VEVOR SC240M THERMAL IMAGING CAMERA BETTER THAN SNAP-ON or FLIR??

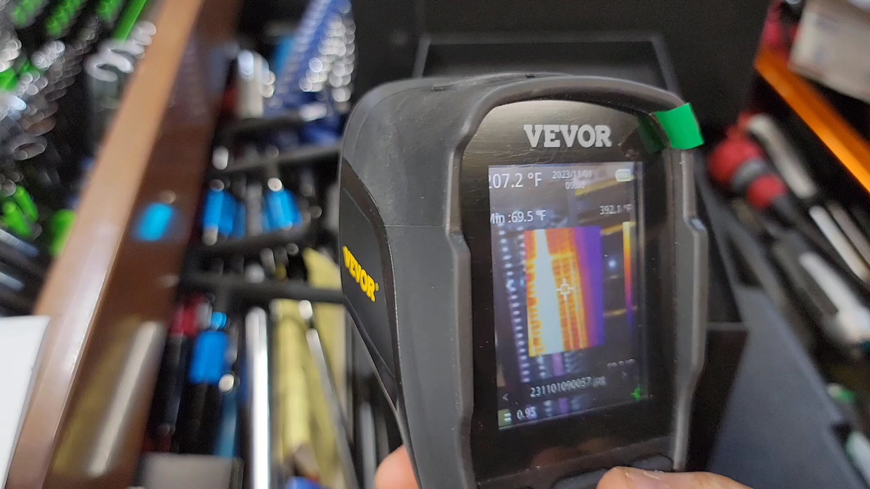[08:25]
we're going to talk about some of the different functions and the screen layouts so this
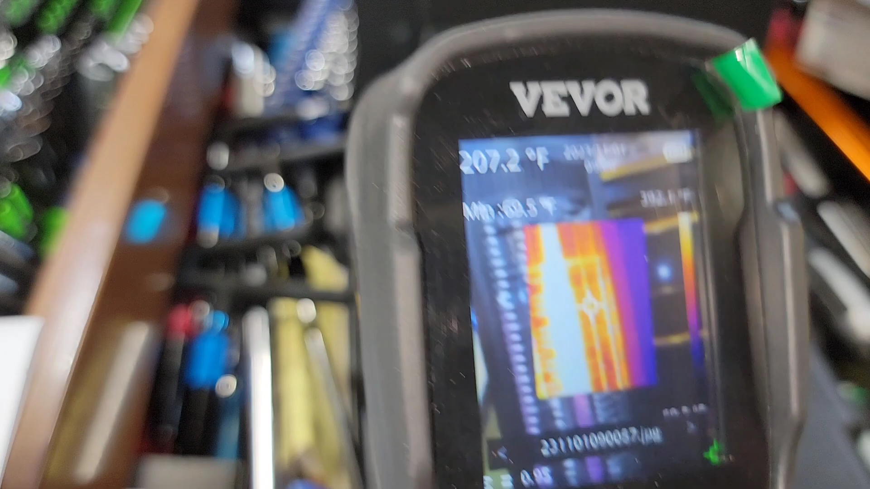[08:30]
actually has if you know the snap on where it has the um dual layout so you can get the infrared and then you can see my toolbox off to the bottom there and you can see where the heater
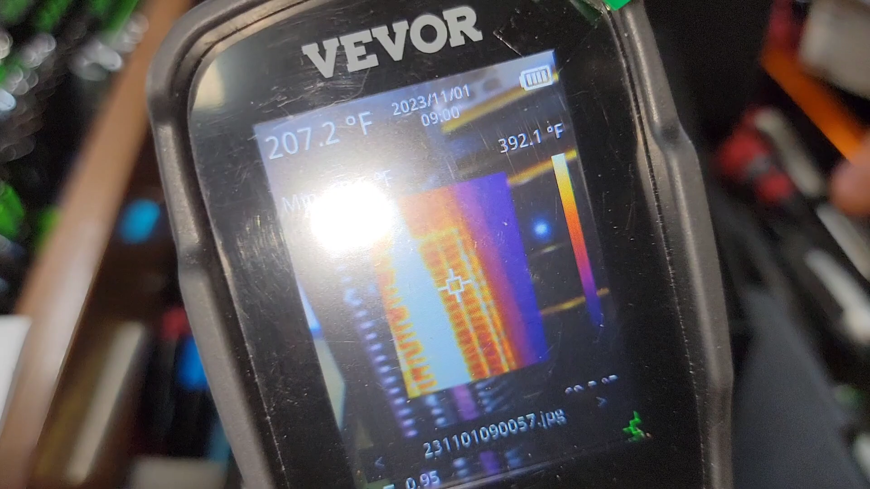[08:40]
On screen: spot 207.2°F, scale top 392.1°F
once again it shows you the temperature of the heater your minimum temperature that it was had and uh in the imaging here
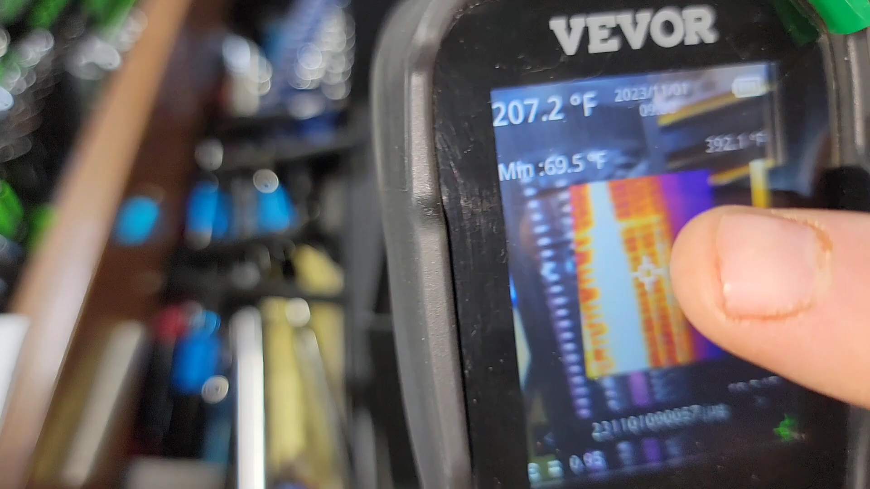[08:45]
On screen: spot 207.2°F, min 69.5°F
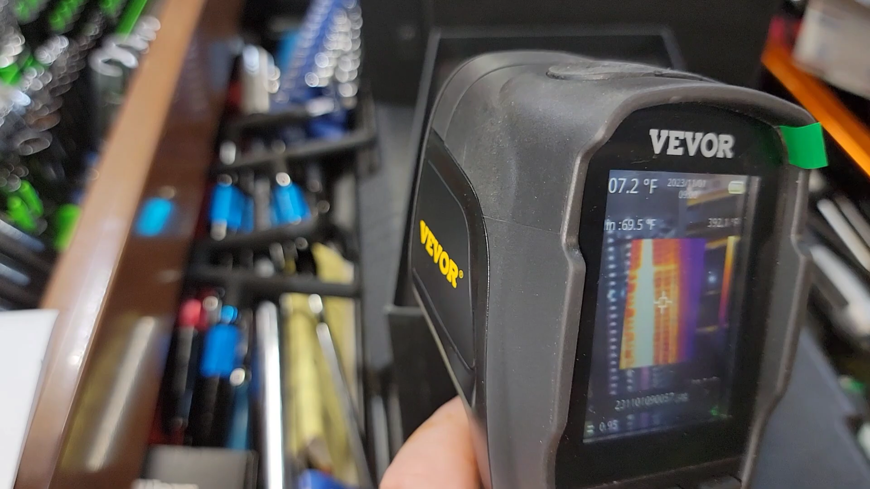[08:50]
we also have time and date stamping on here and you can see up here it also shows it had a 207 degree temperature
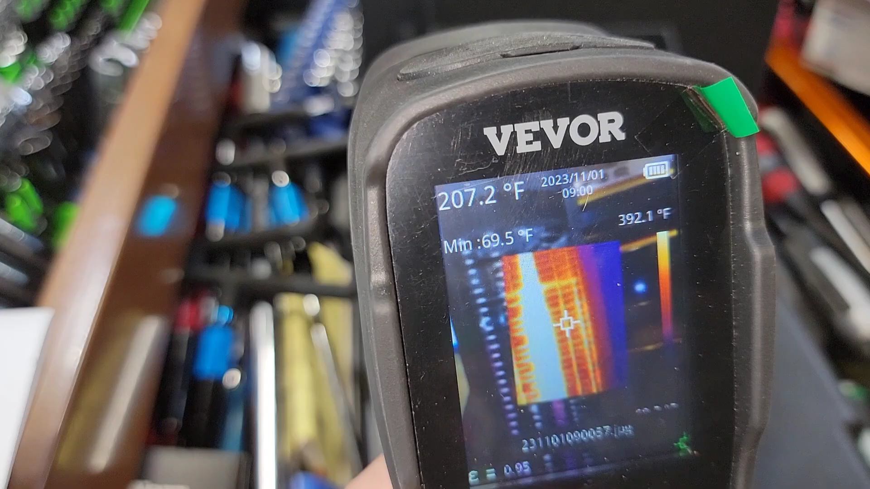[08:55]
On screen: spot 207.2°F, min 69.5°F
so it gives you three different temperature measurements and then it has a blend model mode
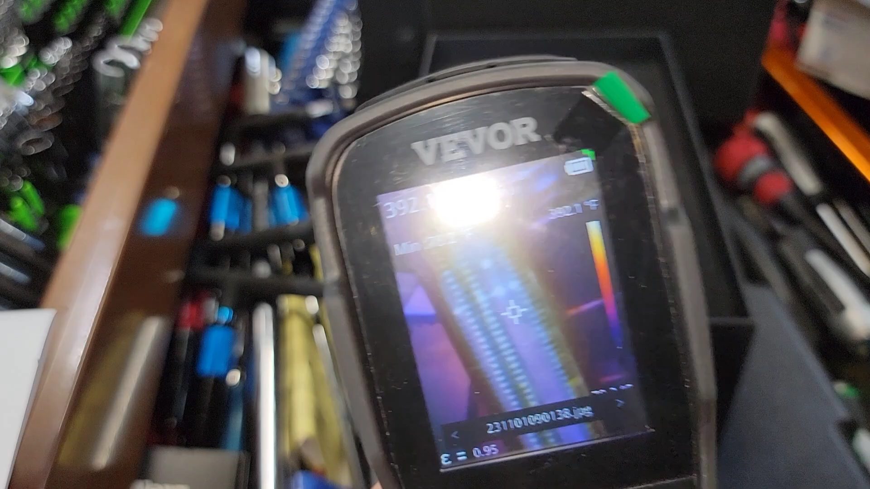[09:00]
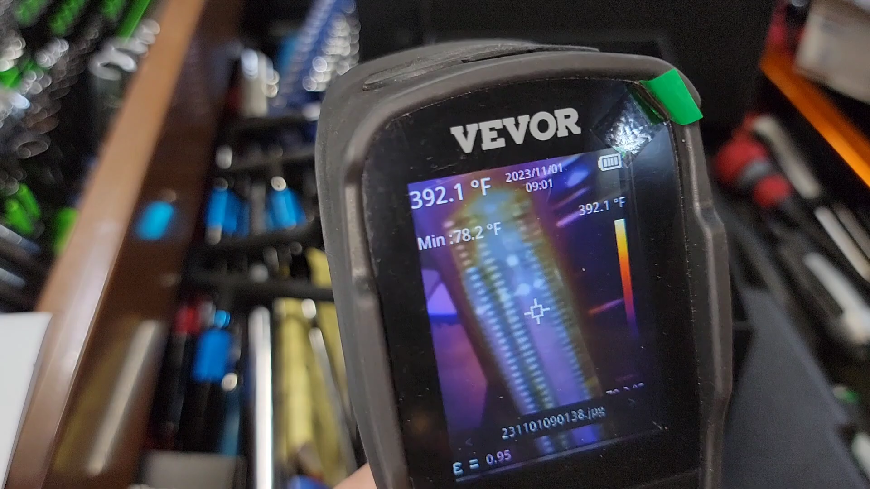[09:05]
On screen: spot 392.1°F, min 78.2°F, scale top 392.1°F
blend mode which kind of puts them in together and let's go back
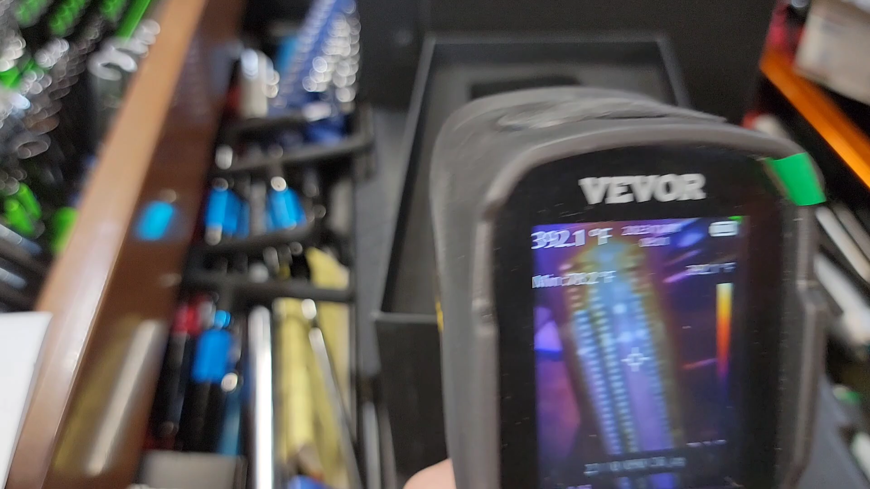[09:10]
here uh back back okay so in order to change your images you just scroll over here and keep in mind
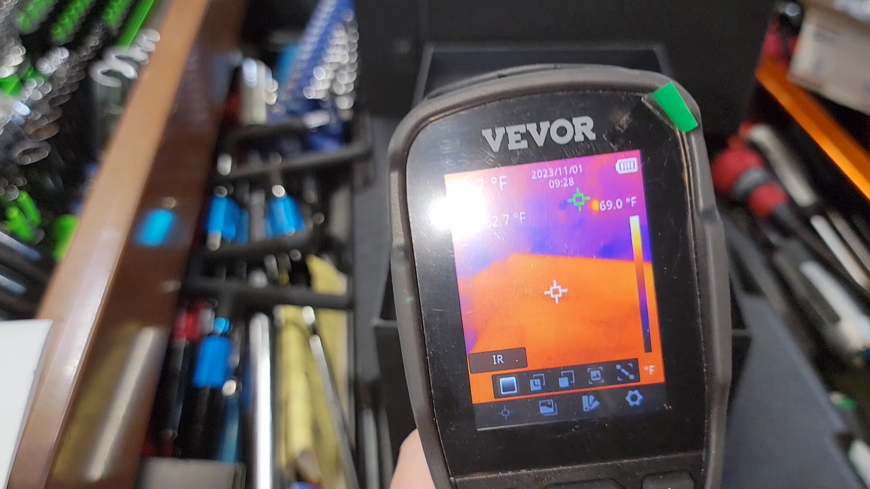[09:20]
i'm doing this through the camera so i'm trying to let me take this light off maybe that'll take some glare off
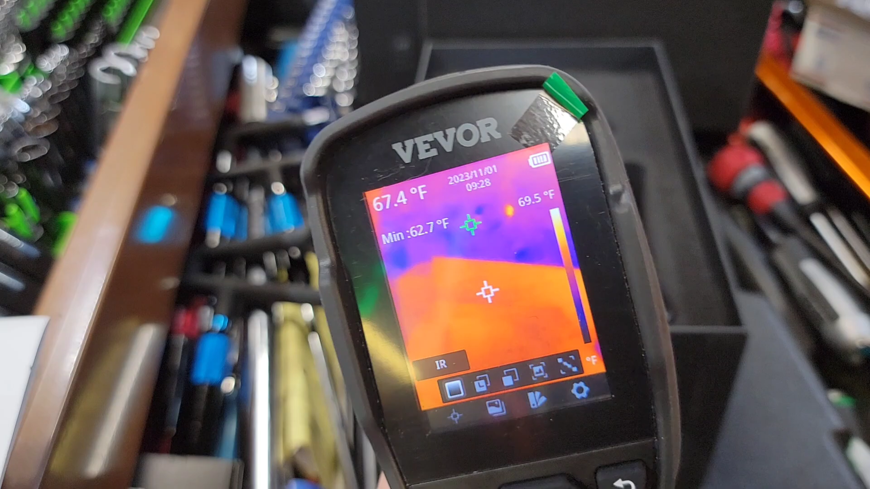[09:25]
On screen: spot 67.4°F, min 62.7°F
that'll probably help out a little bit okay so you see the different modes here we can go through there's your blend
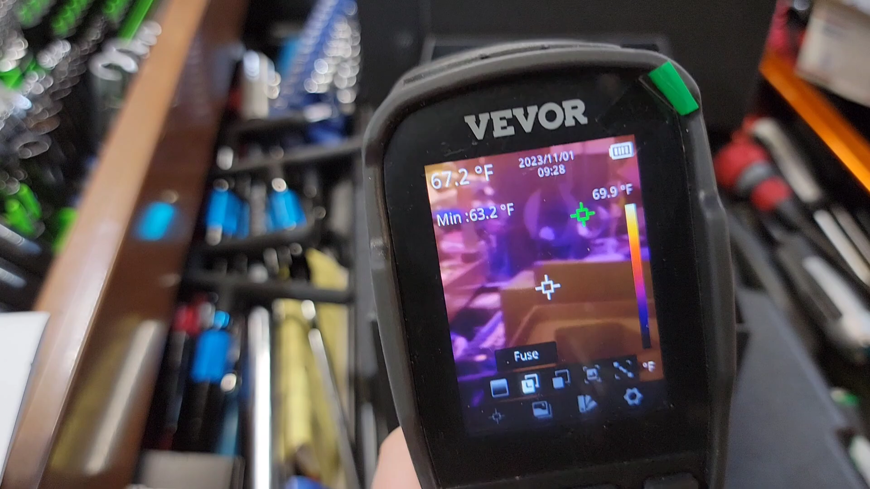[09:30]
On screen: spot 67.2°F, min 63.2°F
there's your picture and picture basically and we can see the temperature changes and then it searches all over there so it shows you you got that green arrow that searches for
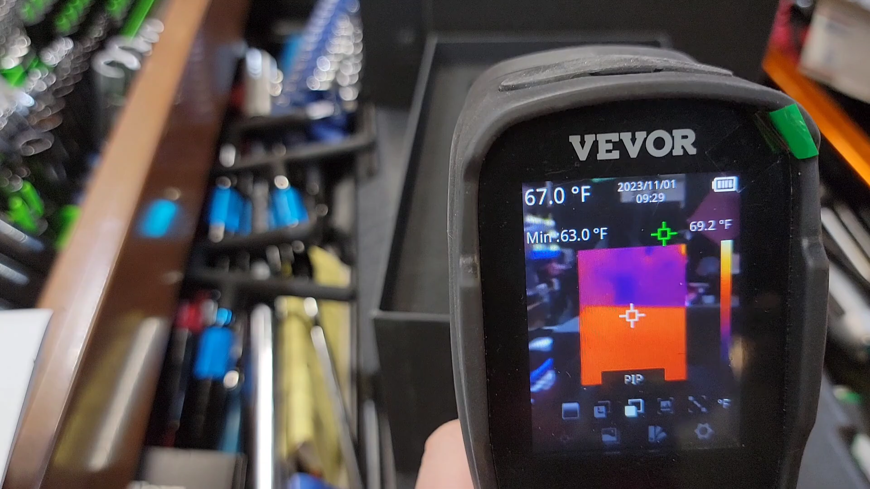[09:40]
On screen: spot 67.0°F, max 69.2°F, min 63.0°F
hot spots and what that does is it basically takes you to a hot spot for searching for hot spots uh and then once again we have the minimum temperature
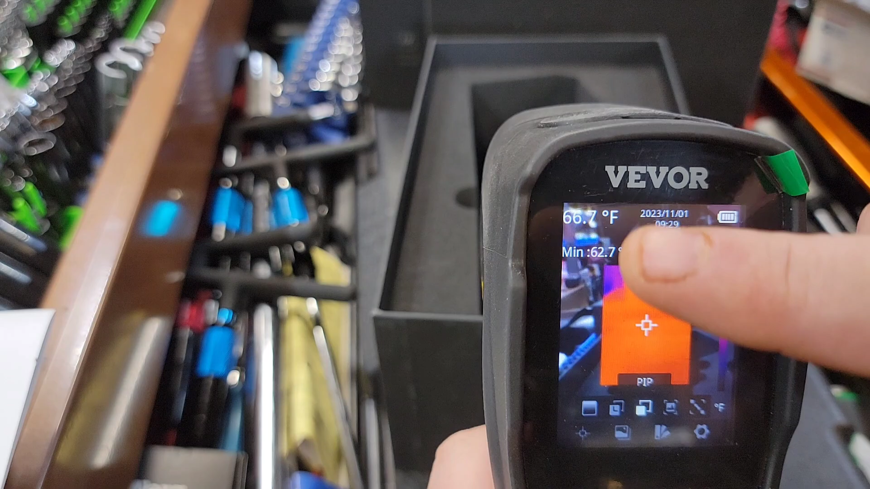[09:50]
On screen: spot 66.7°F
and then at basically an ambient temperature what's going on outside which is pretty close to
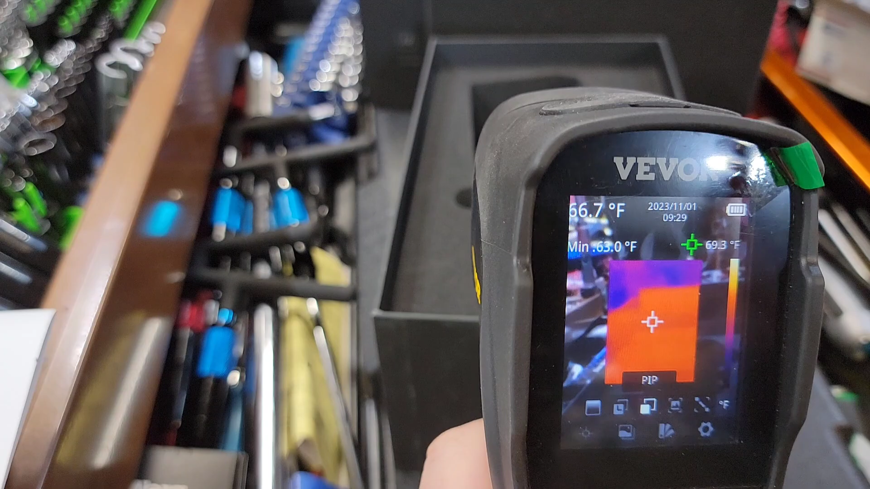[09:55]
being accurate actually 66 degrees is about the environment temperature of average so it
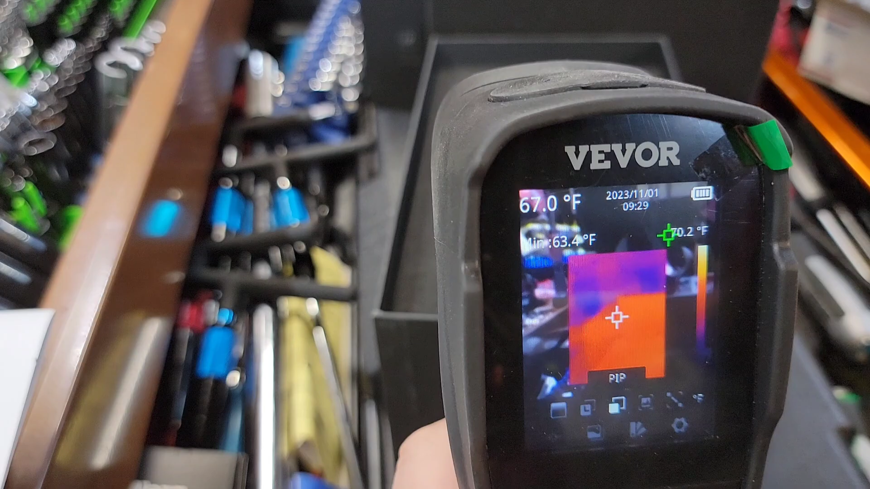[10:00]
On screen: spot 67.0°F, min 63.4°F
searches around for that which is pretty cool then we have just a regular infrared